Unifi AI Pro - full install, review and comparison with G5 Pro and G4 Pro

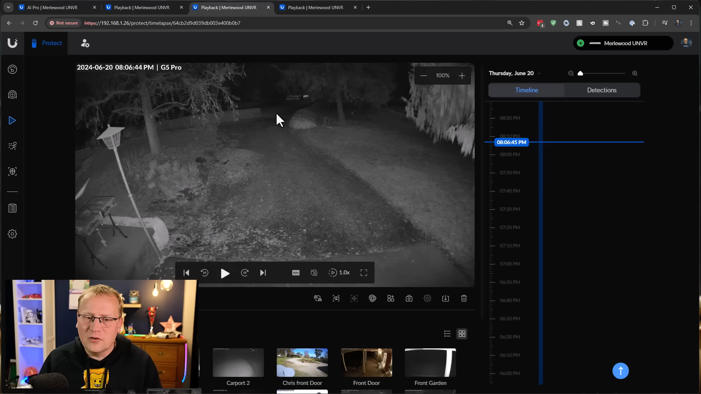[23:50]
The G5 is way different. Um, and you can see it, it gets down to a bit further. I'd say a little bit further is the reach of it. Um, but very detailed. I quite like this one. And then we have the AI pro, which is life.
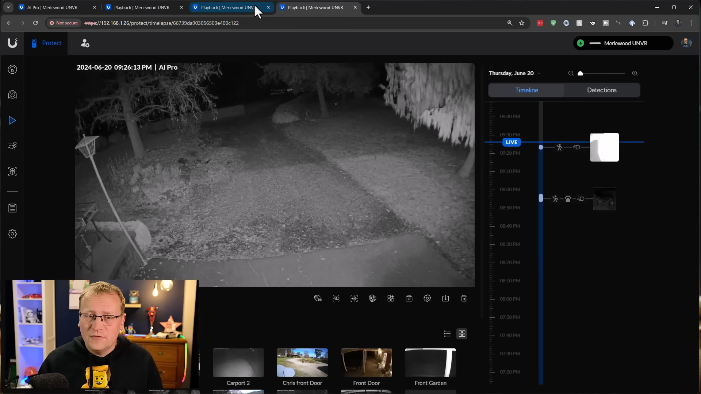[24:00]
So very similar to the G5 pro I'd say. It's a little bit brighter maybe. And the range is about the same, but very similar. Um, yeah, I'm, I'm not sure which one I like better. That is a little bit darker. Maybe it looks slightly more detailed, but I like that there's a little bit more light. So yeah, maybe that's that's the difference between the three cameras at night.